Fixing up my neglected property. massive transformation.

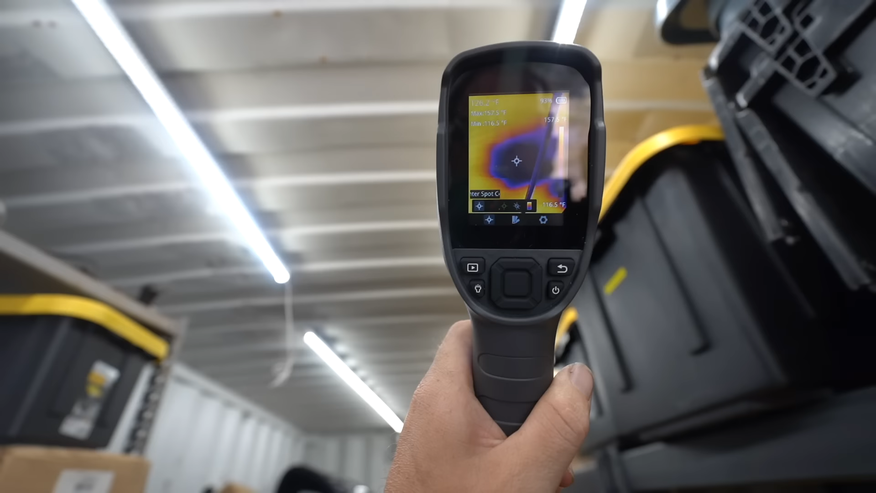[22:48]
That's a cool spot. Oh, it's probably where it's shaded by the tree. 157.
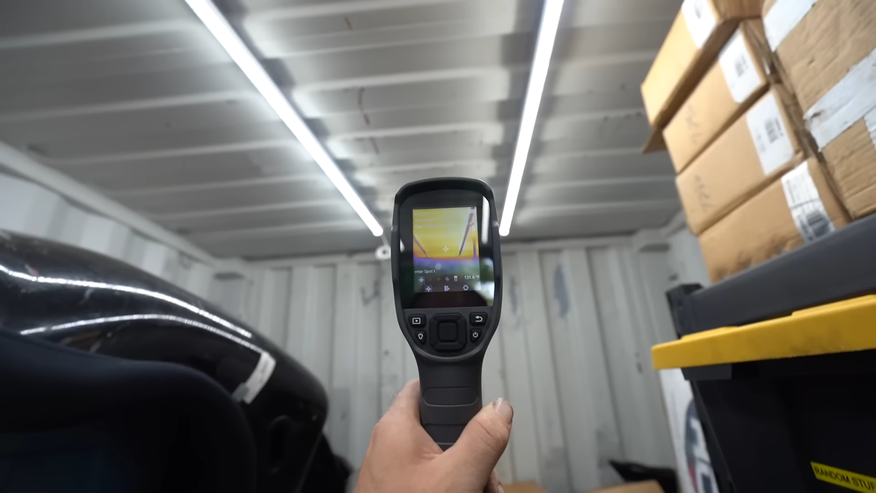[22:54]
What's the wall comparatively? 110 versus basically 160.